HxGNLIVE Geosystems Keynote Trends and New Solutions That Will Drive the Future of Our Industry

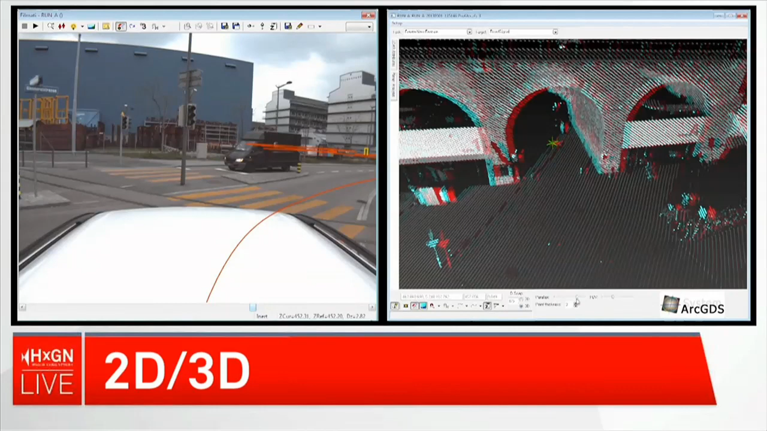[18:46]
Okay, if you look over here in the left-hand side, you can actually see you navigate naturally, visually.
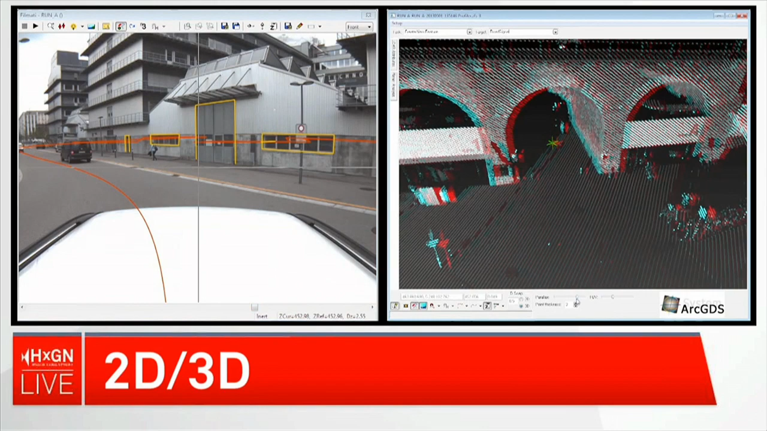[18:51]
And when you get to an object that you want to look at any point, you can actually click on it. And if you look over here at the right screen, you can actually immediately measure in 3D any access and any point that you want to look at.
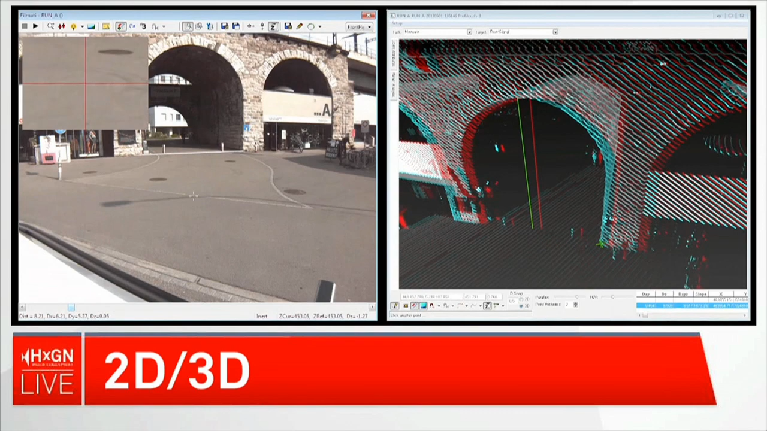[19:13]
And you can see here the operator is simply measuring the distances of a tunnel, quite simply and straightforward. At any point, you have immediate access to add a GIS metadata to a point that you see in the city.
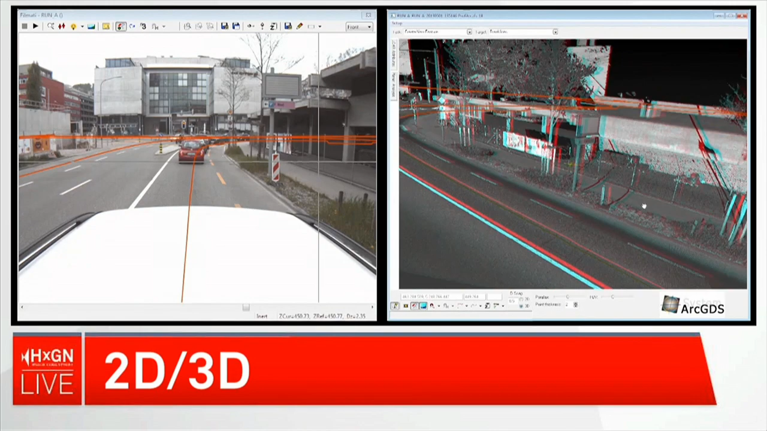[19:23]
This is about taking your 2D city 3D.